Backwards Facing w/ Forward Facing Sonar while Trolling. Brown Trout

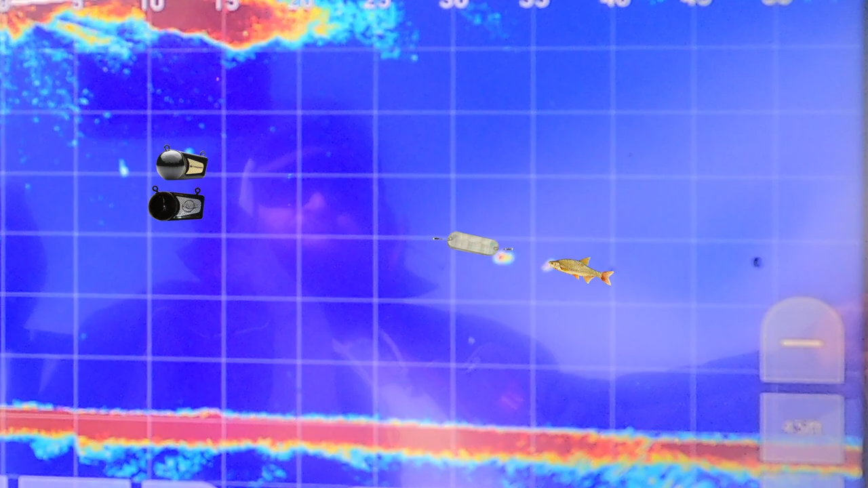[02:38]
That looked like a big one, didn't it? Yeah, that didn't shoot the big dog.
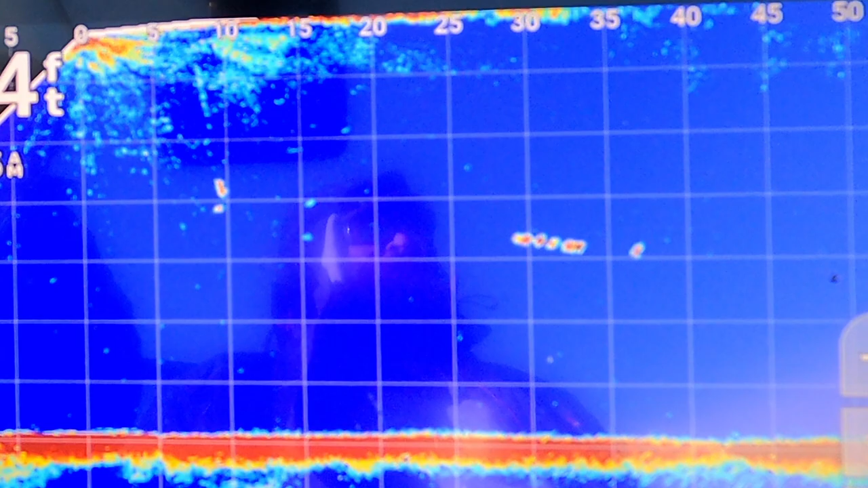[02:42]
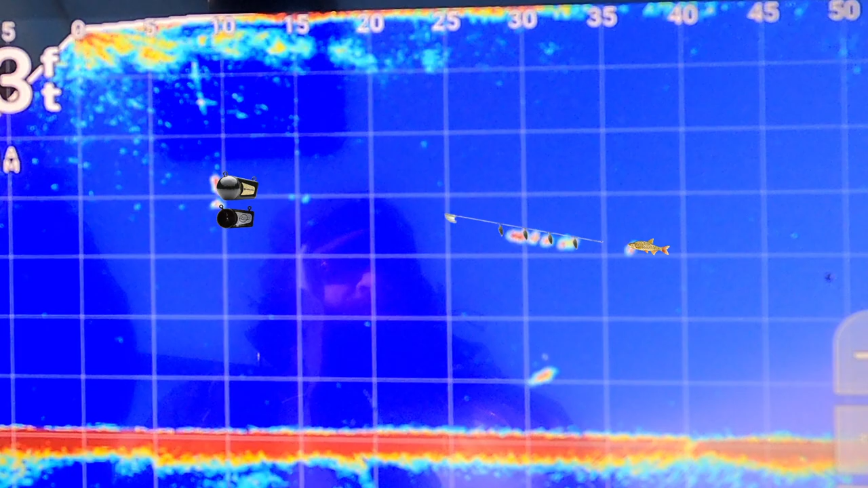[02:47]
Oh, big one shooting up. See him? Yeah. He's gone. Why are they shooting up off the bottom like that? Oh, big one coming up. Keep coming. He's turning.
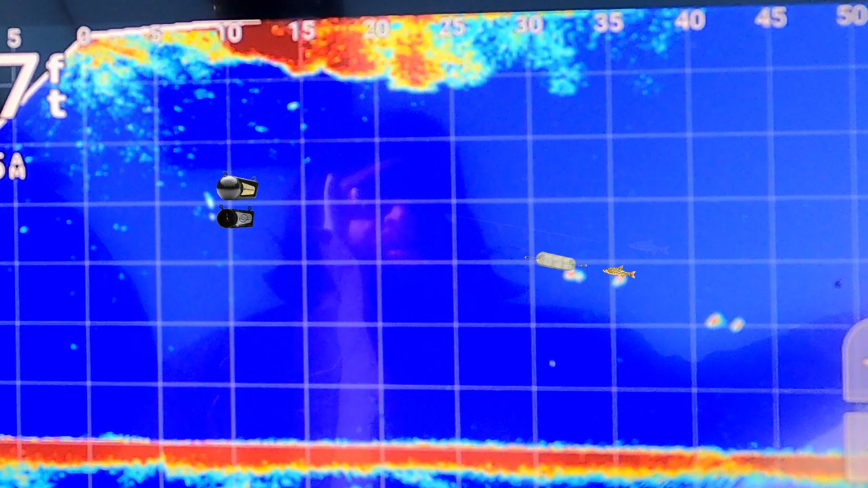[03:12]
Yeah, big one. He's following us.
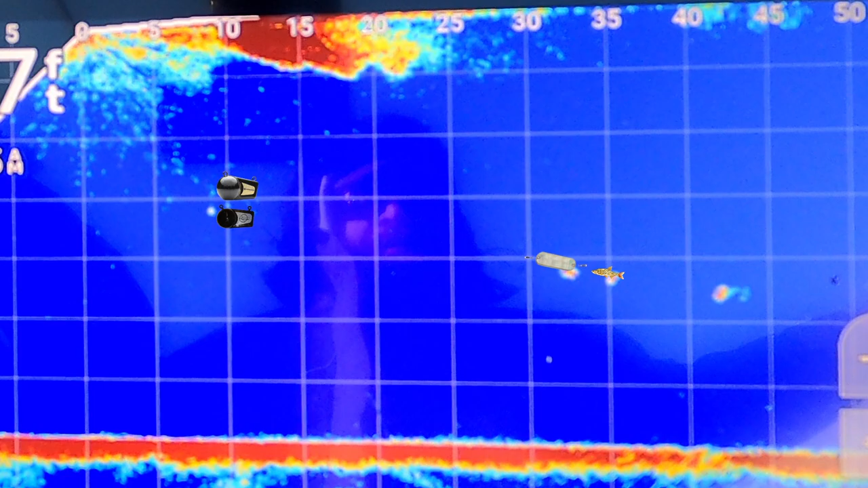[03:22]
Yeah, they're pretty close together, but he's on the dodger right now. Look at his tail. Yeah.
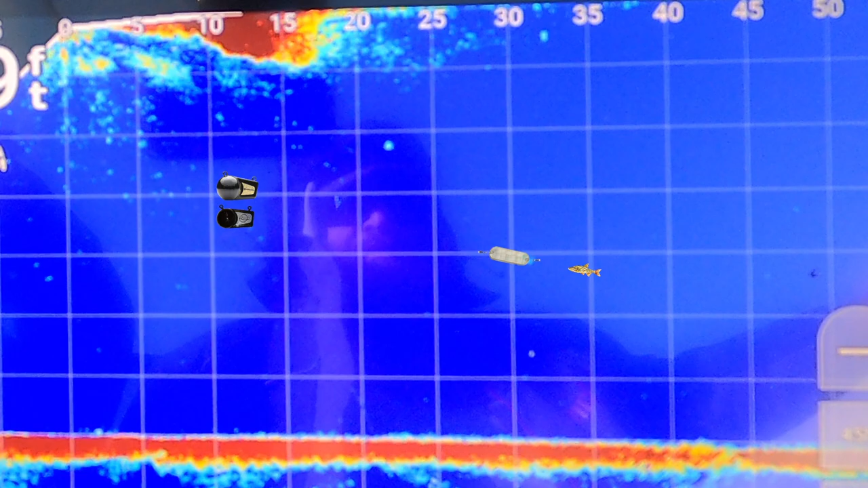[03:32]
He's really looking. Oh, he's looking at the spinner.
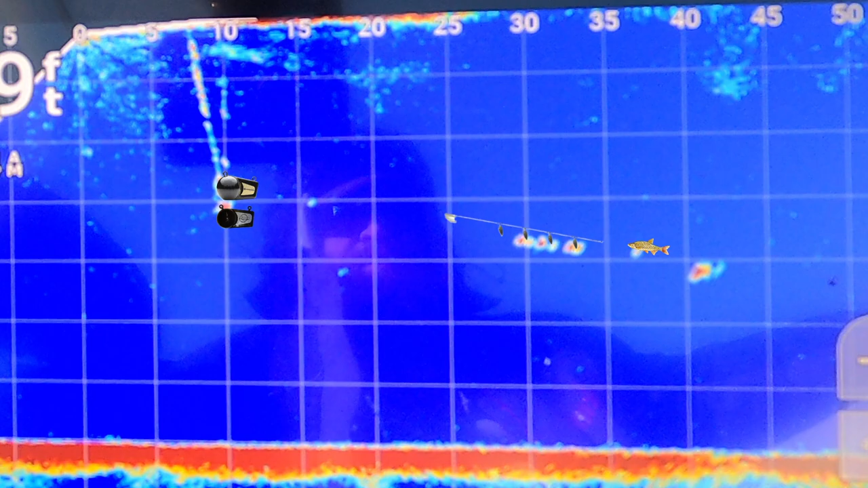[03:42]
Is he on the spinner? That's a decent sized fish. Stay on this one.
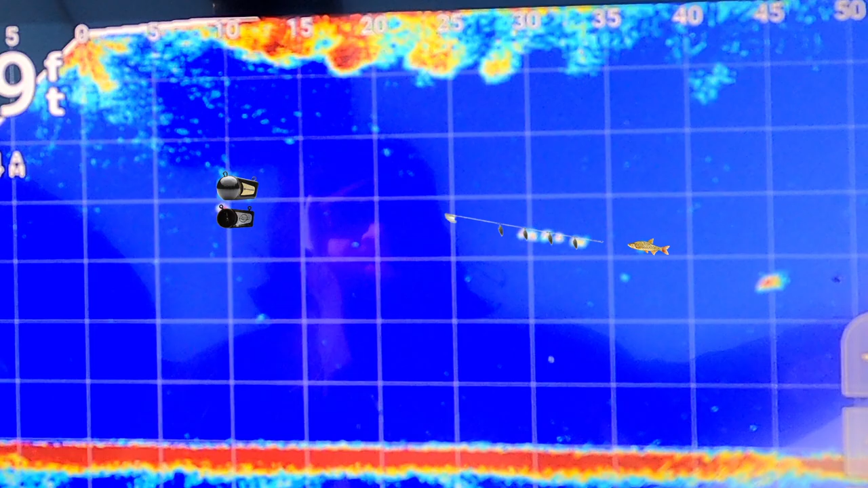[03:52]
Here he comes. Come on in. He's getting closer. See him coming in? Which one's he on? Dodger? Dodger. He's looking at the dodger hard. I mean, he's within 3 foot. That's a decent fish.
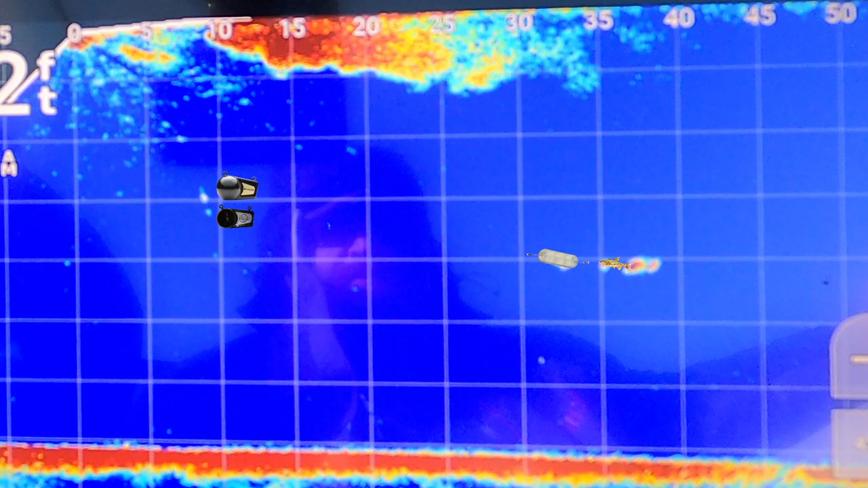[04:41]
Eat him. Dude, should we do anything or just let it? Look at him right on it. Foot away from
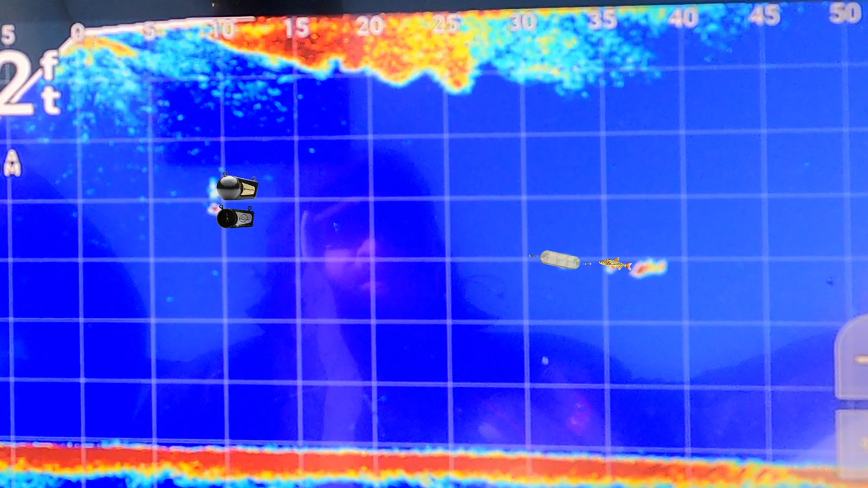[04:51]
it. He's 6 inches away from it. He's on it.
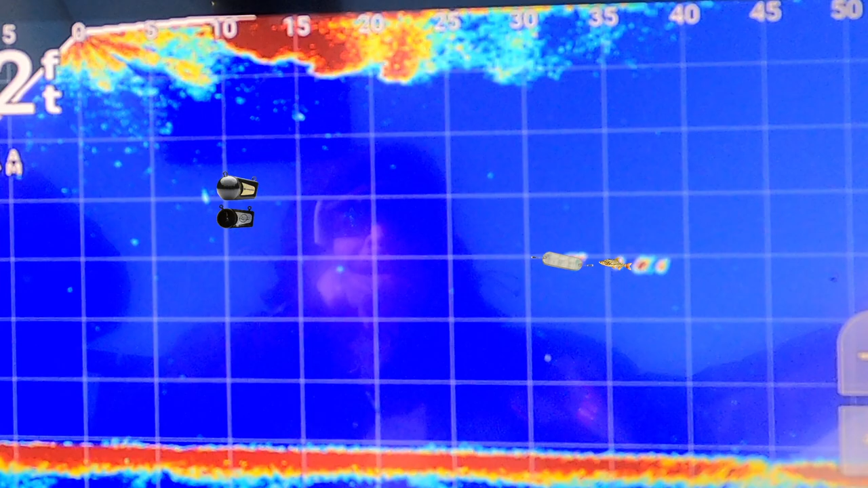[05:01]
get a better picture of that.
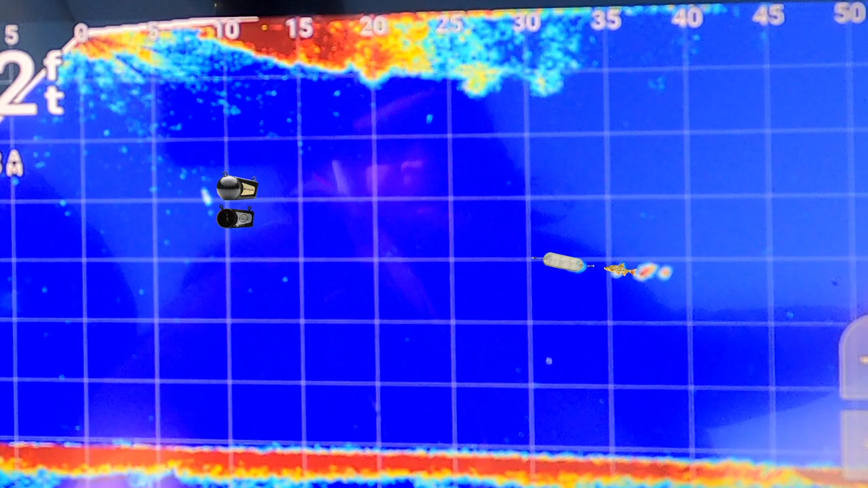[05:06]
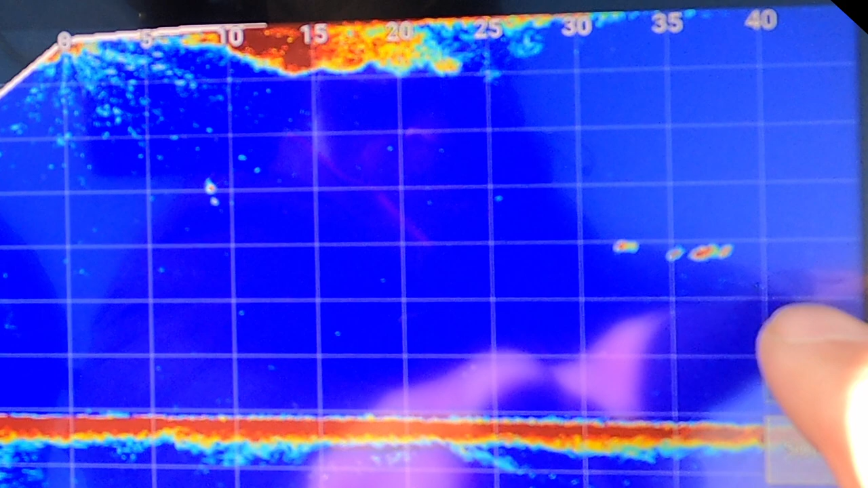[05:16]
Oh, he's a foot away from it. See him? What the heck? Come on, dude. That's a nice fish. Yeah. He's following us.